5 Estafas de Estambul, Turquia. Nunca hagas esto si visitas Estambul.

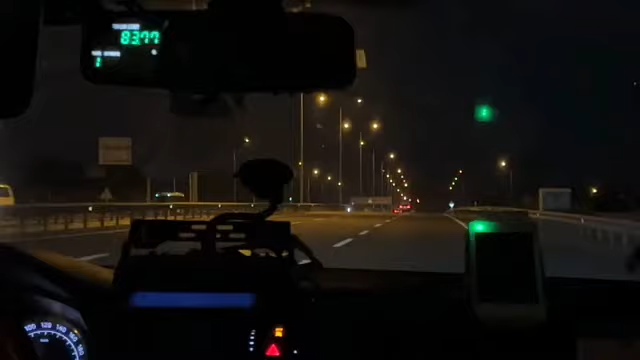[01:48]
Tiene que mostrarle que está encendido y que está comenzando a cobrarles. ¿Por qué? Porque si no les enciende ese taxímetro, esa persona va a querer cobrarles lo que él quiera a ustedes.